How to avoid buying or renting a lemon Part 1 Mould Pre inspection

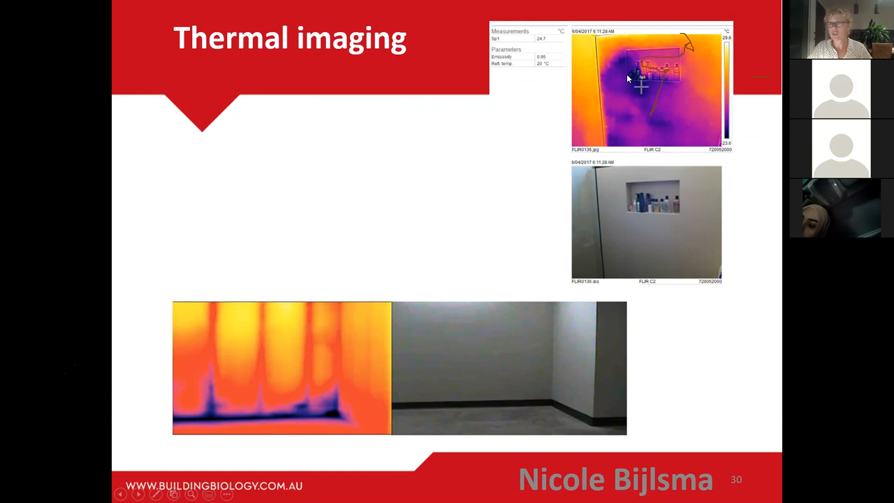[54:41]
you don't see anything on the tiles but in a thermal imaging camera you can see this temperature change and you need to back it up with the moisture meter to see if it's moisture in this case it was there was significant moisture in the wall cavity that was supporting microbial growth that you can't see on visual inspection